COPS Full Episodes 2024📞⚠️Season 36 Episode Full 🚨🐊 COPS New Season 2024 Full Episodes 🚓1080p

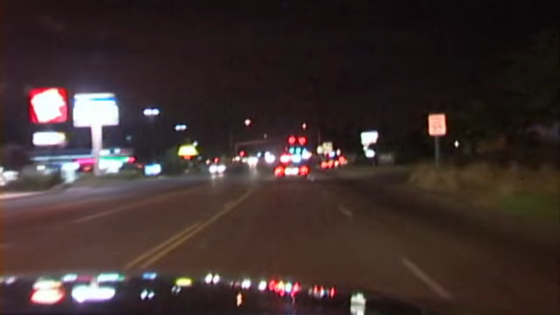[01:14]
Eastbound 512 now from Canyon 2321. 344's number three. I'm gonna try and get some stop sticks out in front of it.
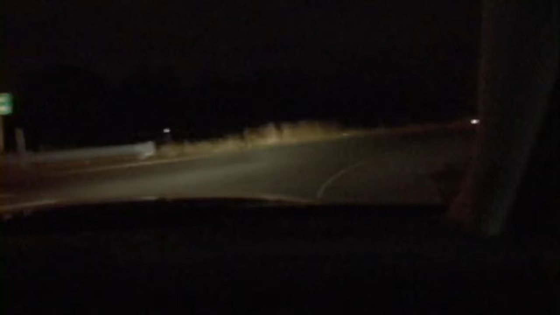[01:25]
Try and get some tires flattened on this field. It's going at a high rate of speed. Eastbound 512 now, passing the fairgrounds, 2323.